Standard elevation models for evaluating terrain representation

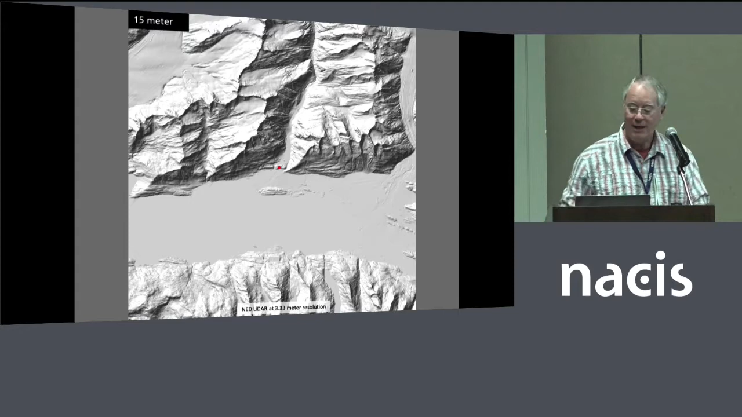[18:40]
So after 15 meters, we go to 30 meters. And this is kind of like a sweet spot for a lot of elevation data studies, shade release studies.
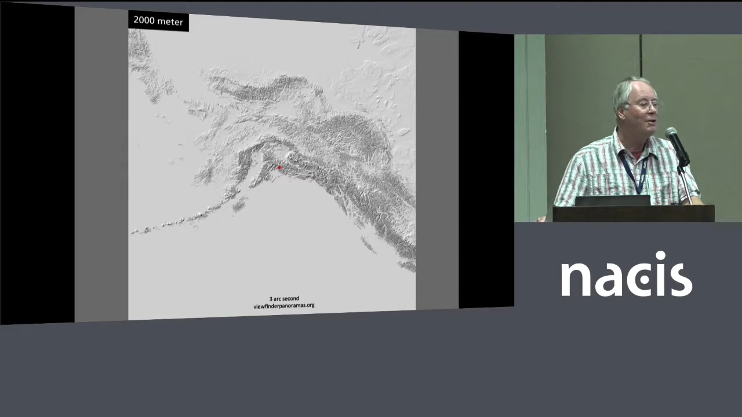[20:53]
We see the entirety of Alaska except for the Western Aleutians. And, hey, you can see Russia out there from Alaska.